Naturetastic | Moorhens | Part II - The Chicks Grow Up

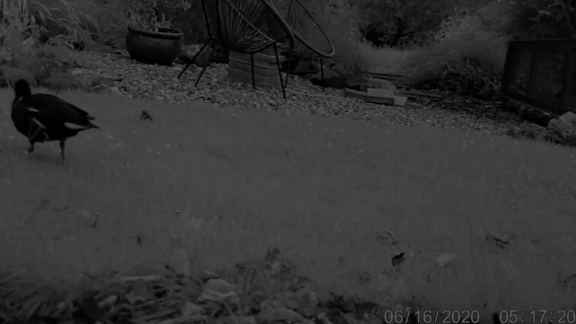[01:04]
Oh, we didn't get much overnight. Look at the adults feeding the chick.